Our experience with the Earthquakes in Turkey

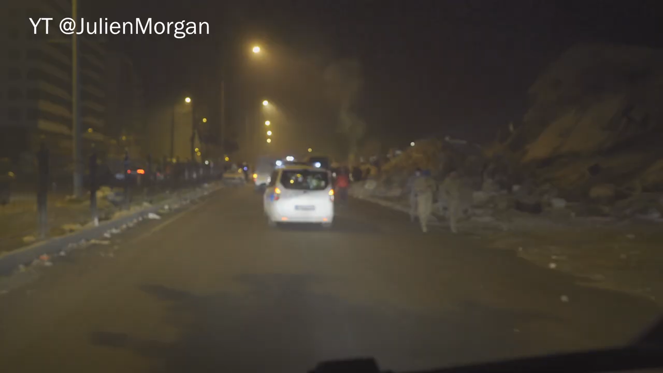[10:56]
you know you're not sure how stable they are to be honest and